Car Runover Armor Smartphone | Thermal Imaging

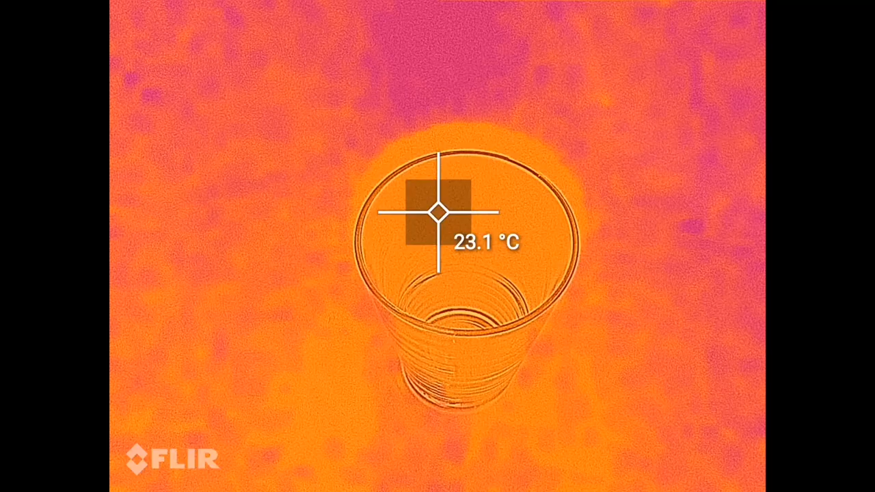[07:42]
On screen: spot 23.1°C
looks as I pour and water
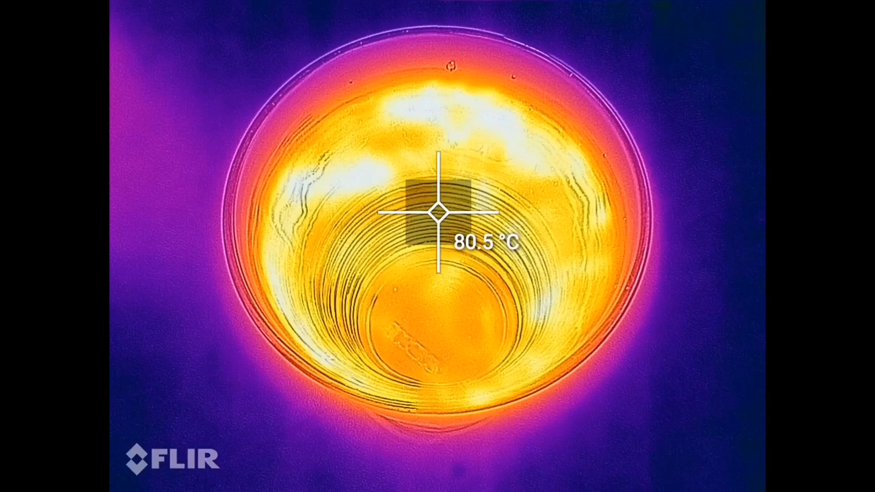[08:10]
On screen: spot 80.5°C
I've never seen anything like this before
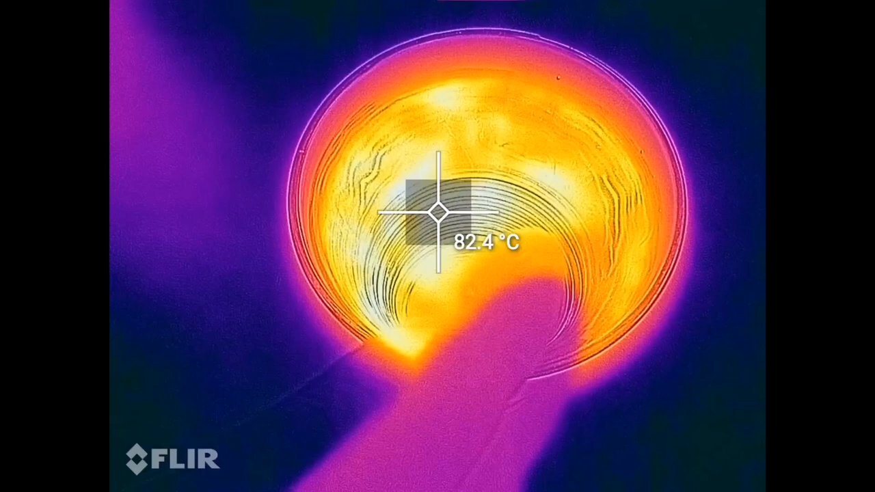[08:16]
On screen: spot 82.4°C
did you see that oh so okay in front of this so it's relative you see but now my body
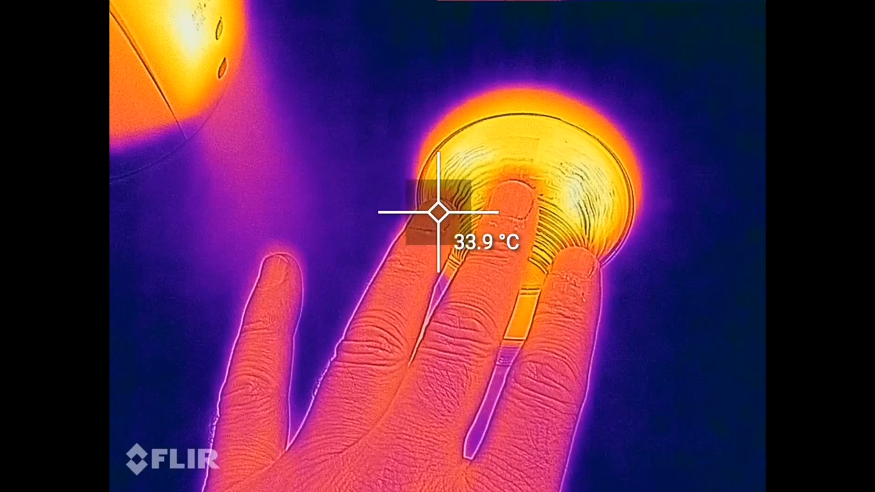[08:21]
On screen: spot 33.9°C
temperature looks colder than what what the water is the water is around
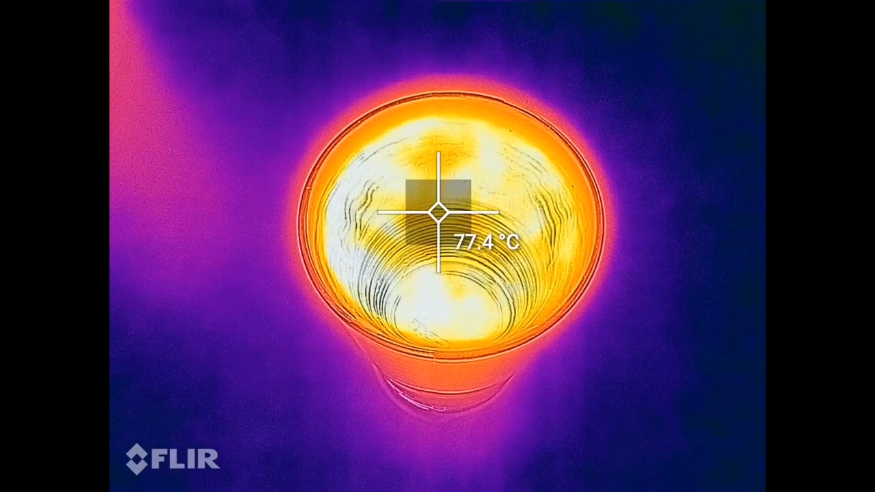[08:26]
On screen: spot 77.4°C
78 77 degrees and it's getting colder it will get colder of course
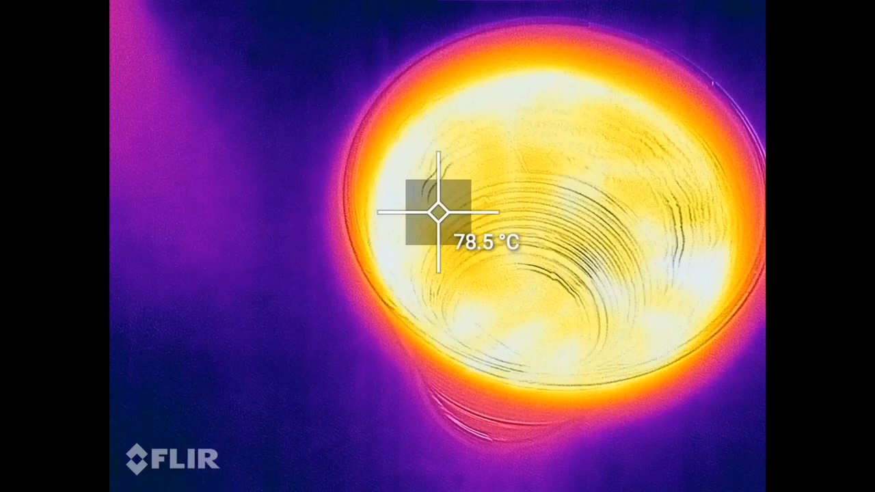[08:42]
On screen: spot 78.5°C
see how the water currents are right revolving whatever beautiful